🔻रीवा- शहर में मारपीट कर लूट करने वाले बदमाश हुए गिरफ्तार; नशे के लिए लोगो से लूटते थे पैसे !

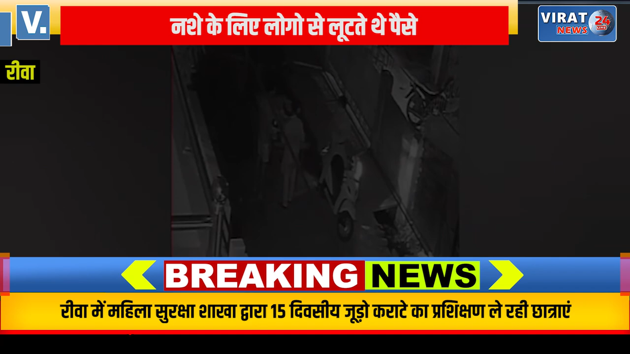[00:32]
करने वाले दोनों बदमाशों को अमहिया थाना पुलीस ने गिरफतार कर � पुलीस की प्रात्मिक पूचताच में जो जानकारी सामने आई है वो चौका देने वाली थी पुलीस के मुताबिक ये
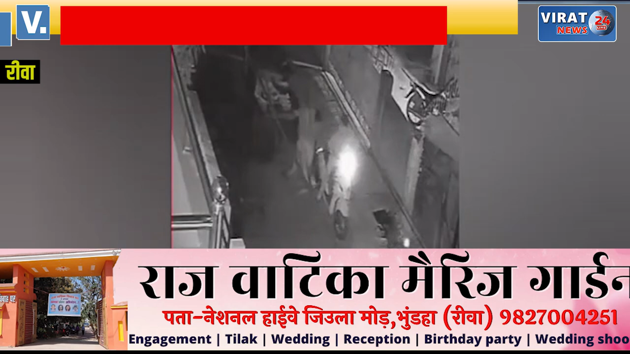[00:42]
बदमाश नशे करने के लिए लोगों से मार पीट कर लूट जैसी घटना को अंजाम देते थे ये बदमाश लोगों से पहले बेवजे बहस करते थे और फ कर दिया है पुलीस अधीक शक नवनीद भसीन ने बताया कि बीते कुछ दिनों पहले एक CCTV फुटेज सोचल मीडिया